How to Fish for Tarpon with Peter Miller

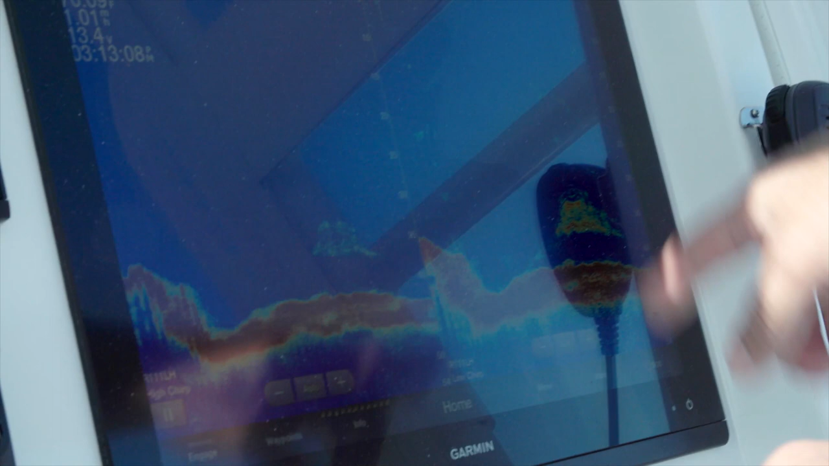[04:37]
And I look for marks on my fish finder, or I look for fish that are moving through. I look for a little breathing. I'll look for movement on the surface.
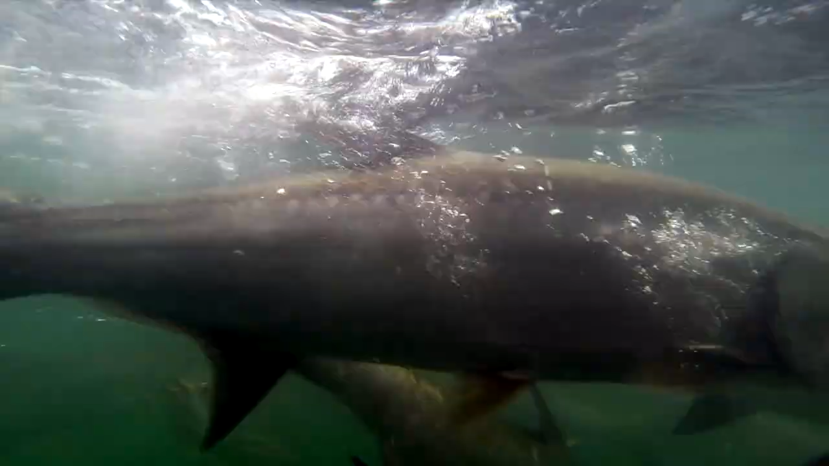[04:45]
I'll look for bubbles coming up, knowing there's a school down there. Or I'll just sight fish for them, seeing them coming by, and I'll present a bait right in front of them. And hopefully they'll fall for it.
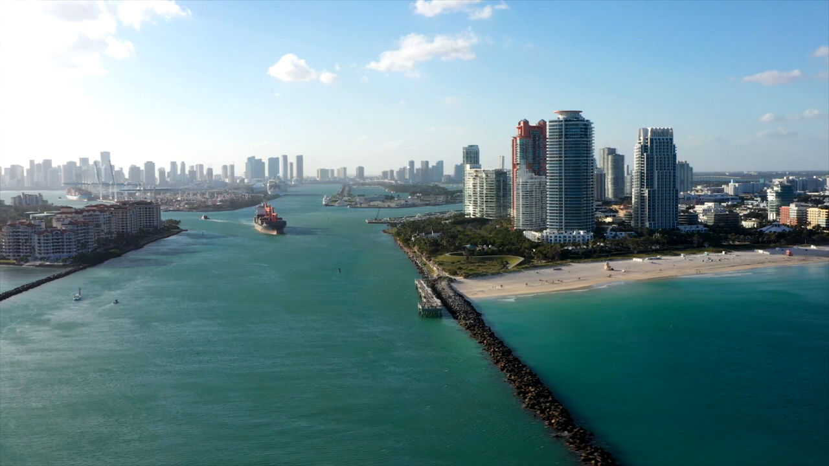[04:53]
When I'm fishing for tarpon in deep water, I am constantly relying on my fish finder. It'll be like going through a desert.
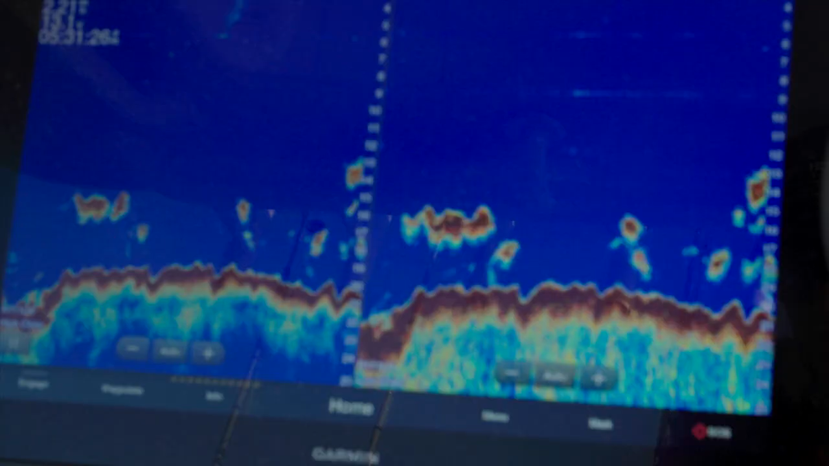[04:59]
And all of a sudden, you'll just see a stack of them down on the bottom, and they're kind of chilling. They're just relaxing and saving their energy. A couple right here.